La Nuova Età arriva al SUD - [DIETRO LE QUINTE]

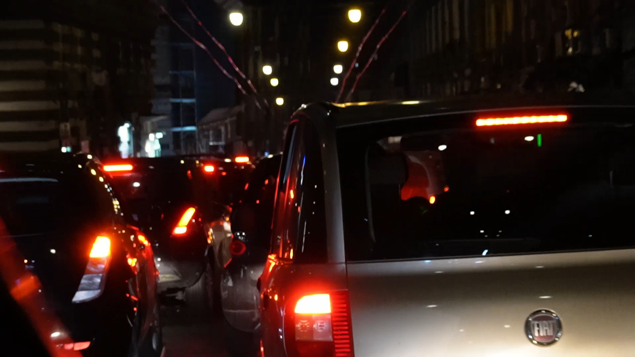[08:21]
Ragazzi, continua ad aumentare il tempo di percorrenza. Erano 28 minuti 28 minuti fa e ne mancano ancora 26.
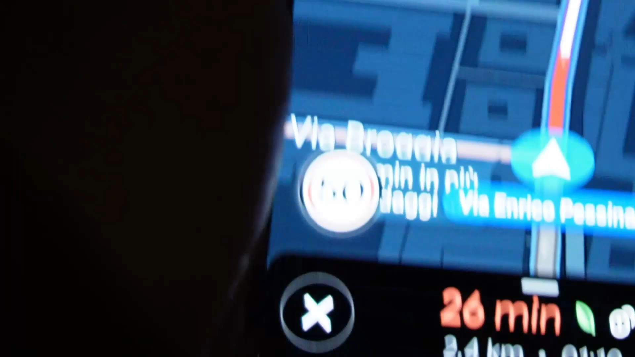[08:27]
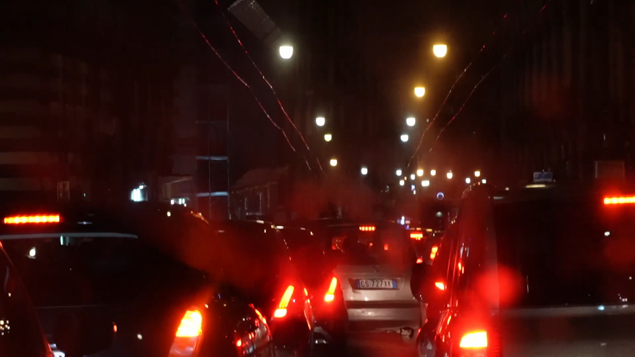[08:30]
E siamo bloccati nel traffico con la gente che suona impazzita.